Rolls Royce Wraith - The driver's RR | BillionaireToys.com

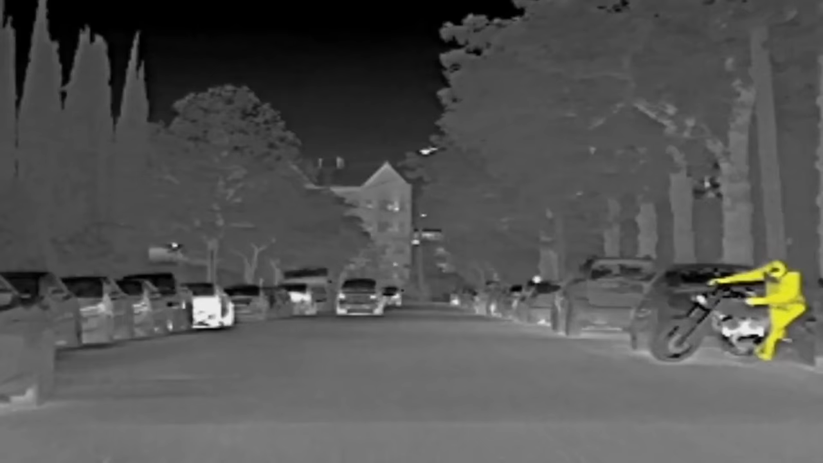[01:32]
an infrared eye in the front grille can detect humans and animals up to 300 metres away.